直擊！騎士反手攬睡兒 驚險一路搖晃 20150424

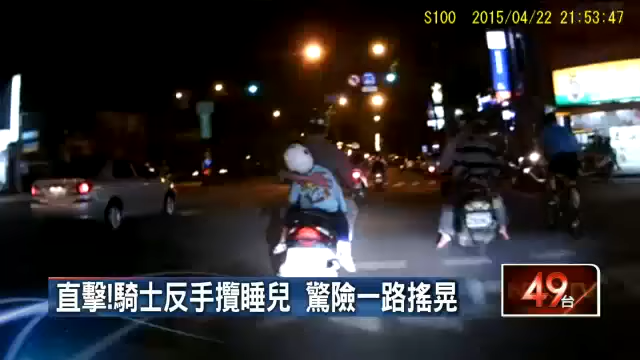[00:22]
前方机车上后座的小孩疑似睡着了，不断的左摇右晃，只要一个不小心就会摔下去。前方的父亲只好反手将他扶住，但骑士一路上都维持着单手骑车，导致重心不稳，车身开始摇晃，也让人看得好担心。